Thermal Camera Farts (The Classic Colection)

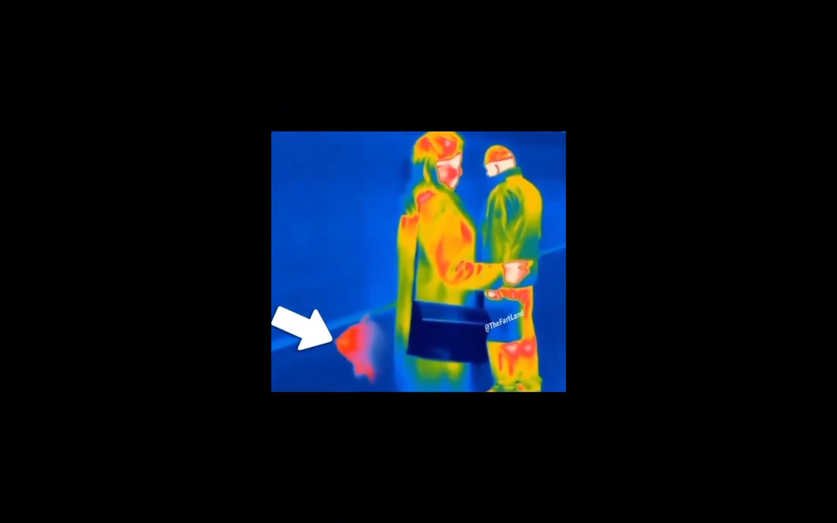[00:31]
There's like a weird mist behind Trevor. You mean there's a weird mist? What is it? Yes, I told you this was real.